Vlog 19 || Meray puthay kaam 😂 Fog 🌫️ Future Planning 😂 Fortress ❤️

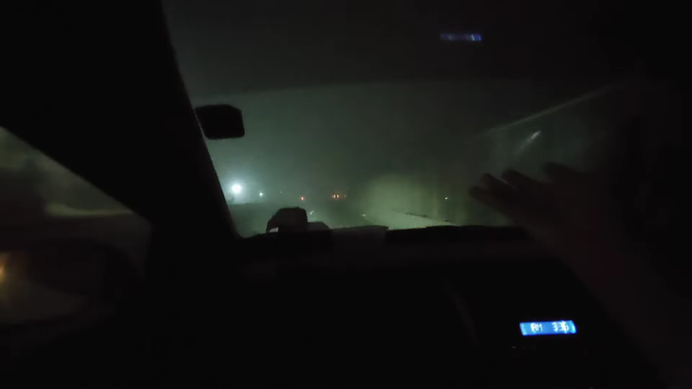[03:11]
लिटरली ये हाल है, ये तो अभी नज़र आ रहा है, पर आप गलियों में चले जाओ बिल्कुल नहीं कुछ नज़र आ रहा, कुछ भी नहीं नज़र आ रहा, इतनी ज़्यादा धुंध है, इतनी ज़्यादा।